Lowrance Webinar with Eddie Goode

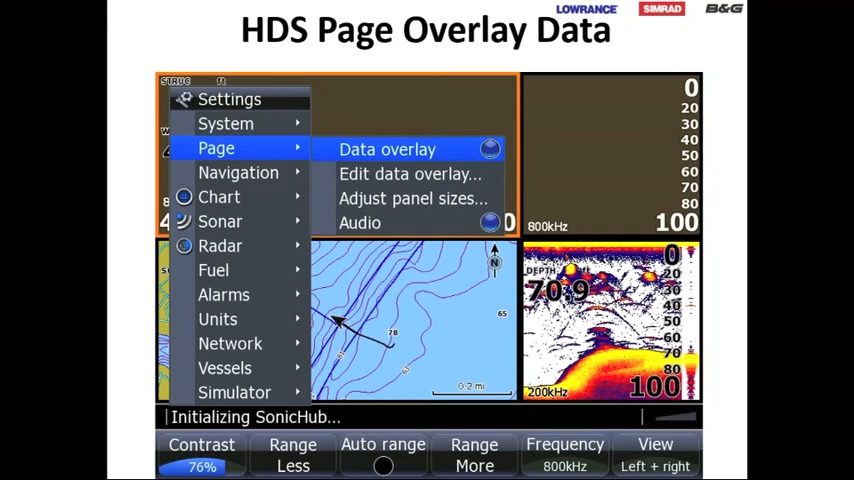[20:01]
If it says 48 degrees, I don't need it to say water temperature above it. So, I take all of that text off of that screen where it does not obstruct my view. So, that's another thing that a lot of people don't know that you can do with these units. Okay, let's get into measuring distance. So, what you see on the screen here is you see a ledge that has some stumps on it. You have some fish stacked around it. And I want to see where the top of that tree is in relationship to the bottom of the contour.
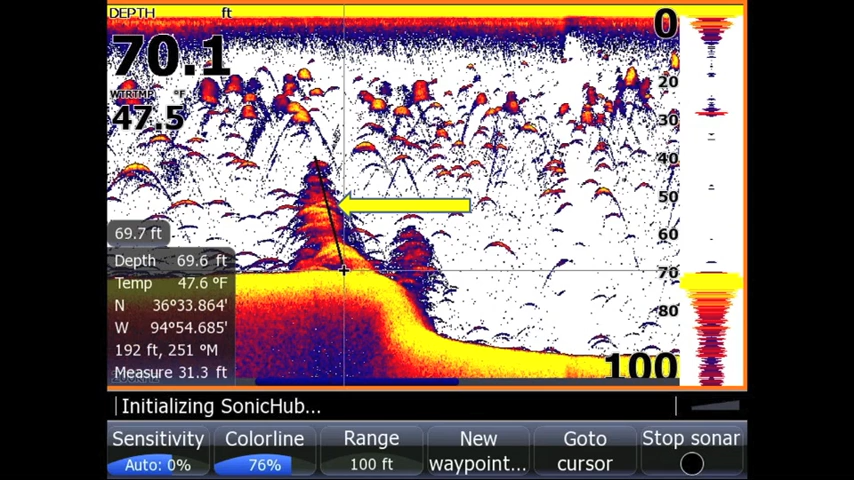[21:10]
I know it says auto, but I clipped it to auto just so I could do all the color lines and get all that set into this view better. So, this right here is talking about overlay.
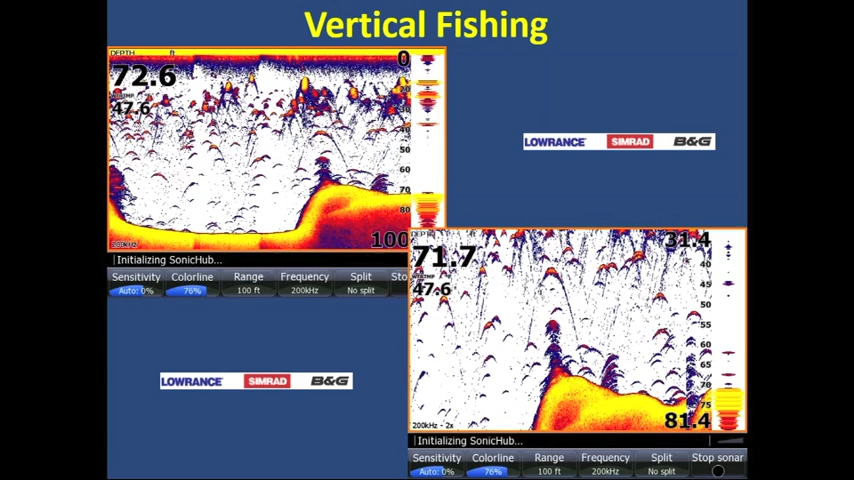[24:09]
So, here's some screenshots just talking about vertical fishing, just showing fish on drops and ledges. So, and this is thermal flying. It shows what a thermal flying looks like with the, and you can see where I have my sensitivity, my color line.
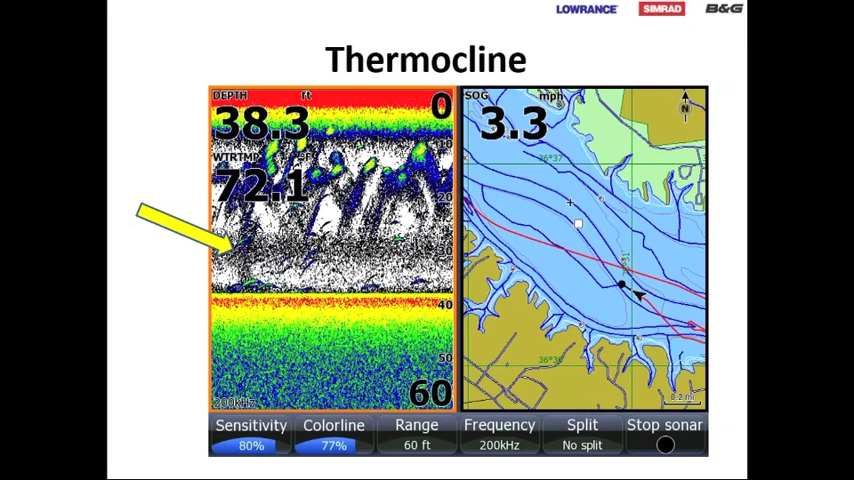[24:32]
On screen: depth 38.3 ft, speed 3.3 mph
And I had to, I had to fine tune it to get that thermal line to show in that view right there. So, a lot of people say, can you see a thermal line on there? Yes, you can. So, this is the data overlay that we were talking about a while ago where you can overlay your 2D and your downscan over top of each other. The view at the top right is, is that view just overlay with 2D and you can clearly see the difference between 2D and 3D.
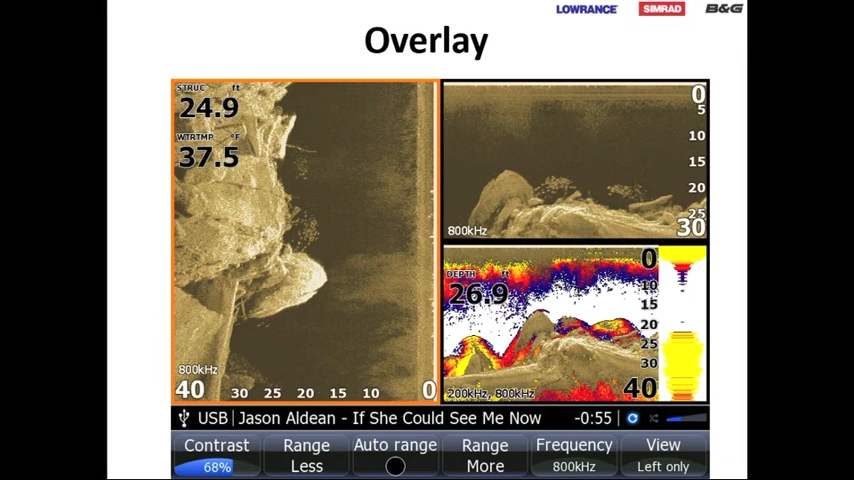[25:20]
And you can also see that you can see the balls of bait fish off to the left hand side. And it's, and the other view over here is the same down view just turned sideways. Here's a view of another overlay,
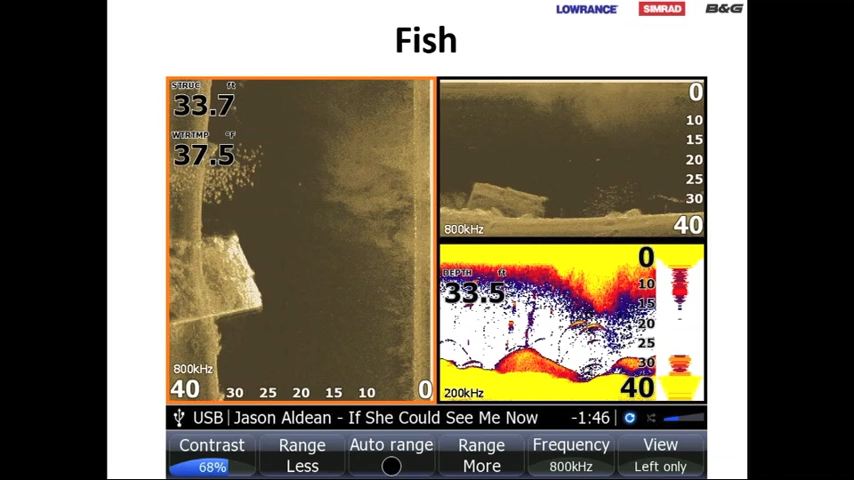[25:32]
shows the same thing in 2D versus the downscan. And here's a tree, what it looks like in the 2D versus the downscan and this shows the end view of it.
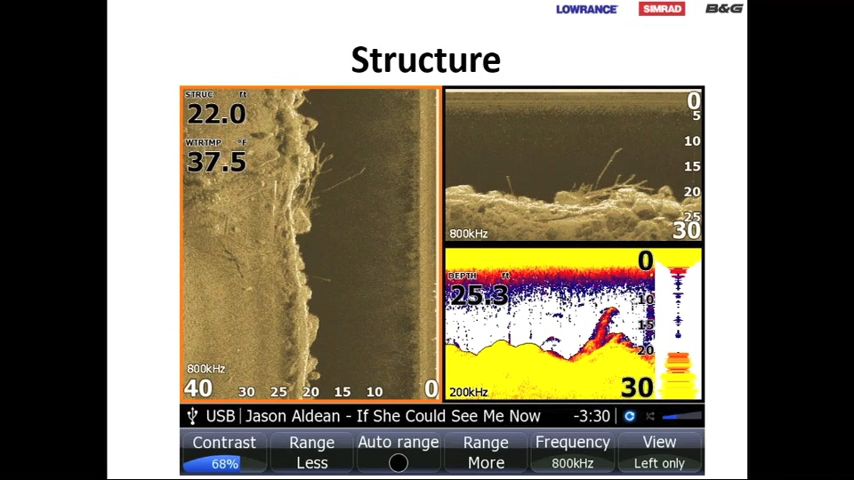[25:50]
On screen: water 37.5°F
You can actually see the root wad at the bottom of the tree on that view. So, let's talk bottom hardness. This is the, this is the difference in your palettes showing the brighter returns for your bottom hardness. The different color palettes can also tell you the difference in the hardness. As far as the purple white, the sapphire is also, they're good palettes for seeing the bottoms.
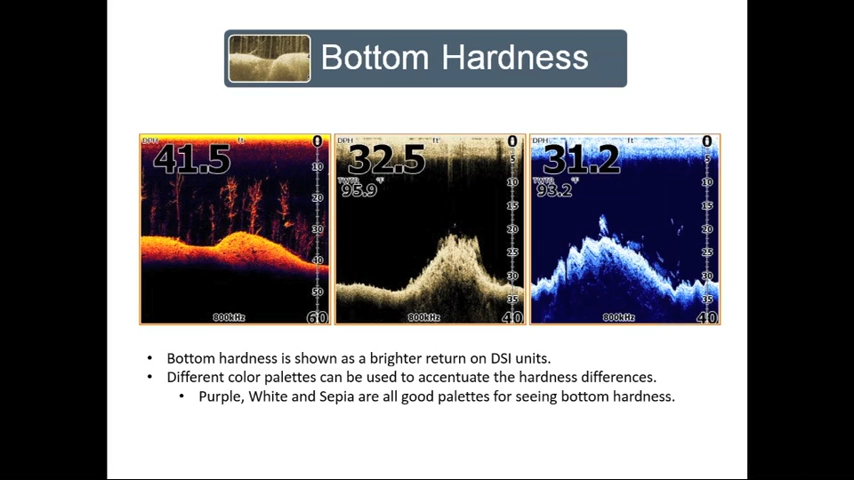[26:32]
So, if you're wanting to see what bottom hardness is, if you're looking for those shell beds, you definitely want to switch it to those purples and whites to where you can see the bottom art, it'll show a lot brighter images. This is the exact same view with all the different palettes colors.
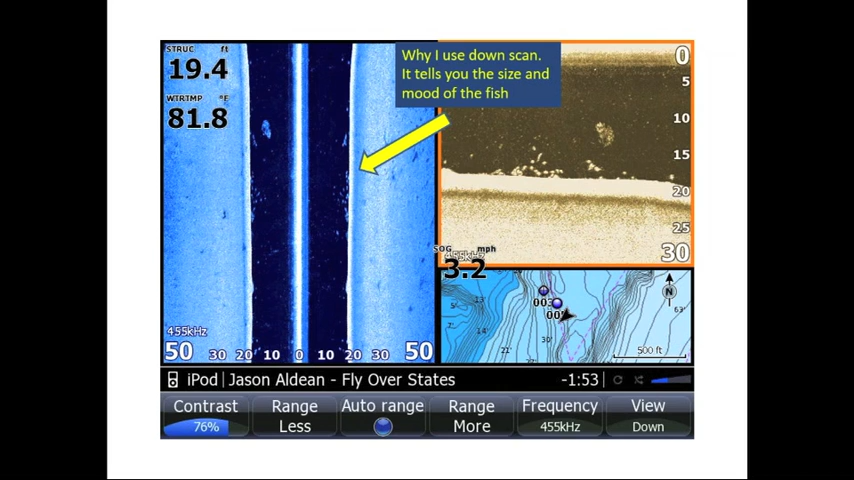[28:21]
On screen: water 81.8°F
So, with this side imaging, I can clearly see what the mood of these fish are and where they're at in relationship to the bottom. And then, you can also see the ones that are, are in relationship to the bait fish. So, this is a real good picture that, that illustrates that. Say, this, this is another view here. It shows that the, or the fish are on the left hand side. So, I went, when I went over, if you look on the side scan view to the left right here. When I went over, I actually went right over top of the center of that stump because you can see the stump is on both sides of my view right there. So, when I did, all of the fish are on the left hand side of my screen.
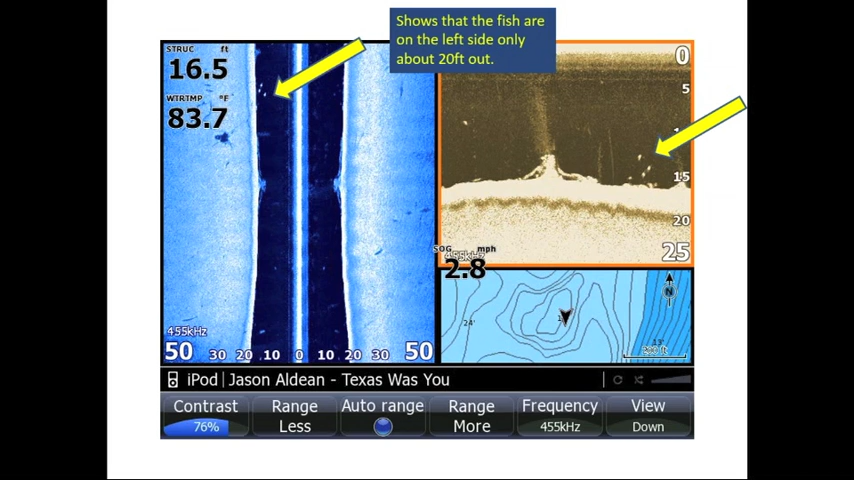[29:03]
On screen: depth 16.5 ft, water 83.7°F
So, that tells me that all those fish that's on that stump are on the left hand side. And they're out about 20 foot away from that stump. So, that, that picture right there shows a real good view of, of fine tuning your side imaging down imaging. Uh, this is a view, uh, showing fish stacked up on the ledge or on a gradual drop right there. And, uh, like I said, I can see that they're, they're, that's a good, if you, if you're looking for the ping pong, what I call the ping pong balls on your screen is what you're looking for. You see those fish that, that are like that, that's usually good solid three,